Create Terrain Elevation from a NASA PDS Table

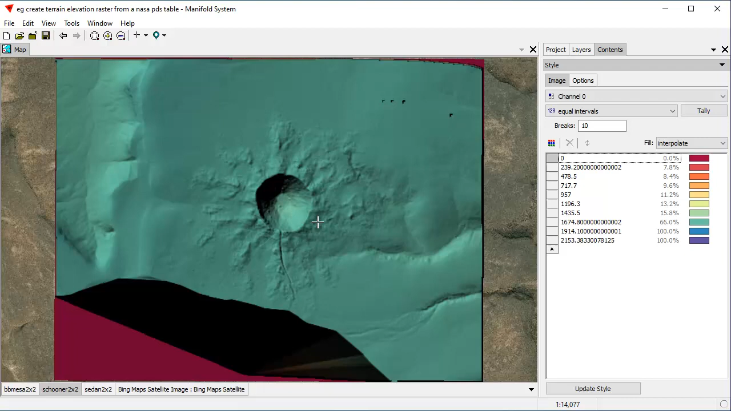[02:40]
The way we can see how well these things georegister, that is, how well they compare to the background Bing map, is to go into the layers pane, and here we'll control click to select several of the layers, and I'll change one of them to 50% opacity. All the selected items will change that opacity.
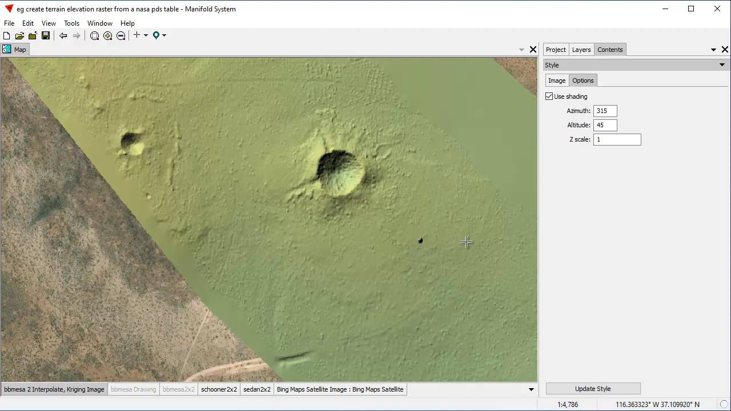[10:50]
And there is our hill shaded train elevation surface that we created. As promised, we did all this under six minutes. That's excluding the time I spent babbling and commenting on telling you what I was doing. And as you can see, this is perfectly geo-registered.
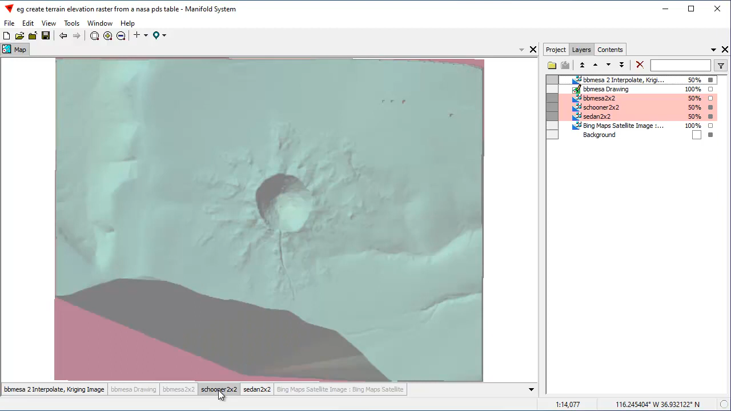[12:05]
That's why they look that light. The ability to immediately grab a bunch of images at once, to immediately import them, to immediately toss them into a map,